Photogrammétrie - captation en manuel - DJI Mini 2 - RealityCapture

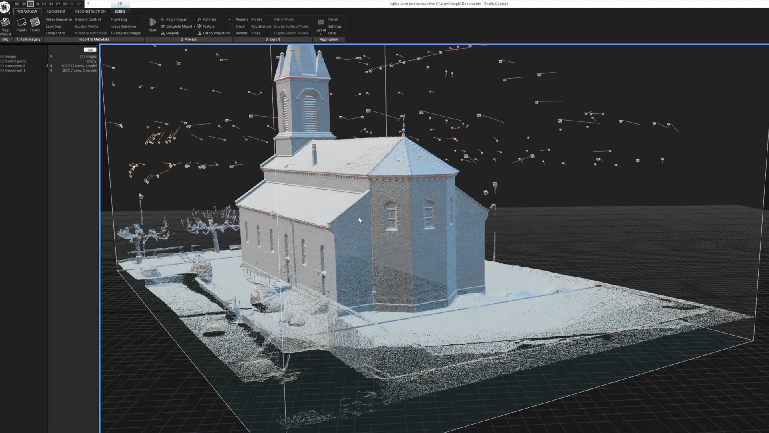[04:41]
en veillant à conserver une distance à peu près constante au sujet et à bien chevaucher les photos entre elles.
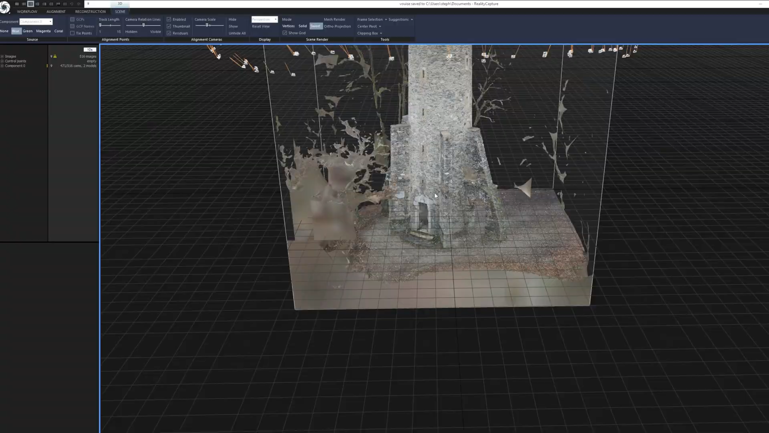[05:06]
Voici d'autres exemples de captations moins académiques dans un environnement très contraignant,
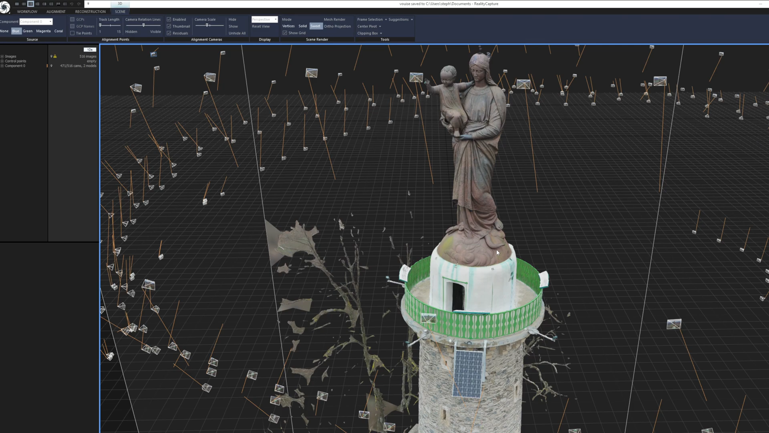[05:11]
comme cette grande statue érigée sur une tour en pierre avec une base coincée au milieu de grands arbres.
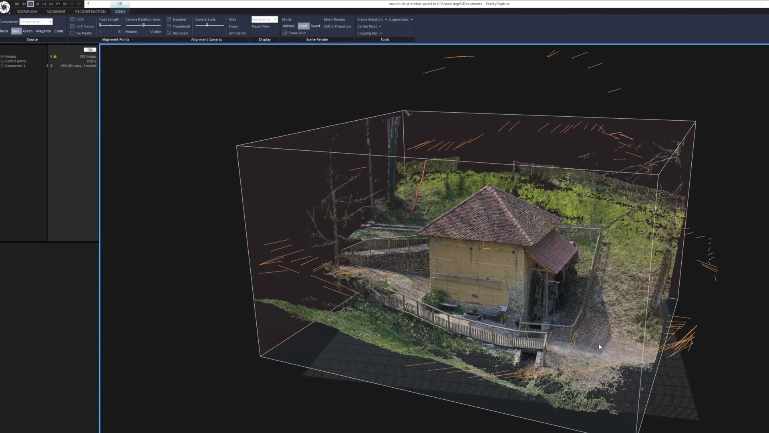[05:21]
Dans ces situations,
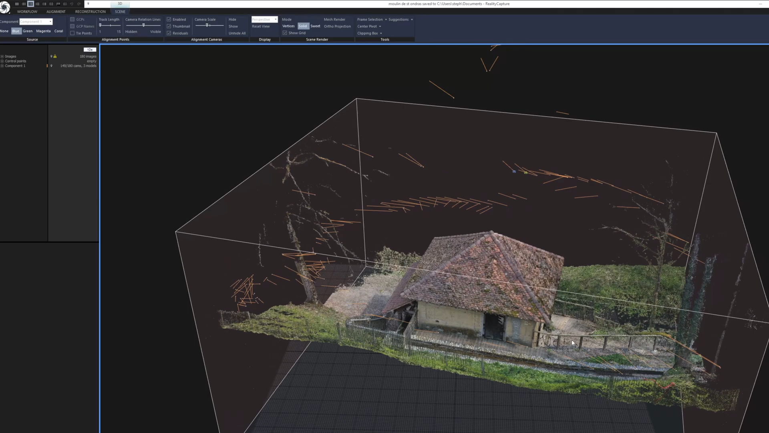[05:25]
il faudra accepter que le logiciel de reconstruction rejette un nombre non négligeable de photos.
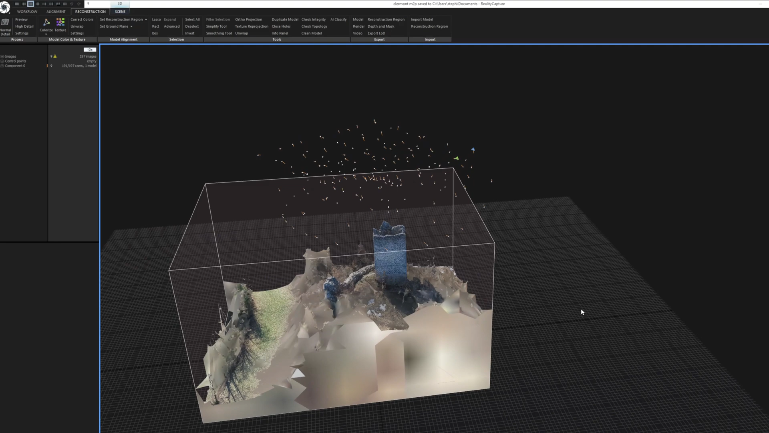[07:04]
Enfin, il est possible de mixer une captation automatique et manuelle en veillant à enchaîner l'une et l'autre.